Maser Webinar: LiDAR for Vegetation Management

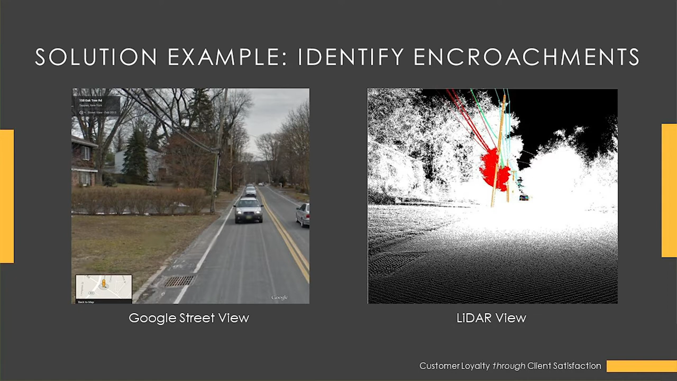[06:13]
And here's the LiDAR on the right side, where you can see the LiDAR is actually colorized and what kind of looks like a red blob there, but that is the vegetation that is causing an immediate risk to those lines right there.